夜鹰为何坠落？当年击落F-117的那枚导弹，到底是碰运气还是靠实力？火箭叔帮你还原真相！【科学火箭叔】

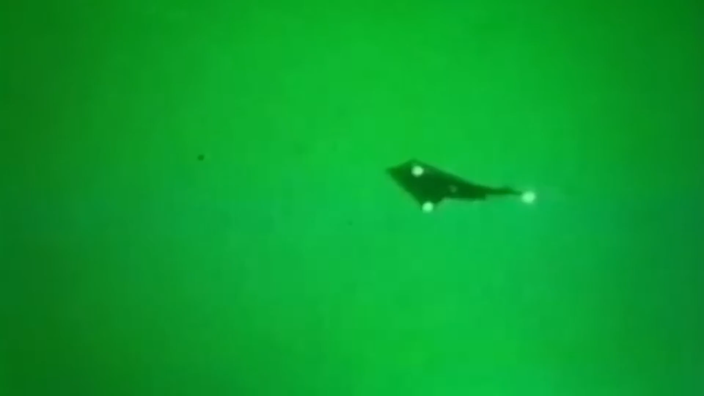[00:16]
美国人哪受得了这个刺激于是就还击说你们压根就是碰运气根本就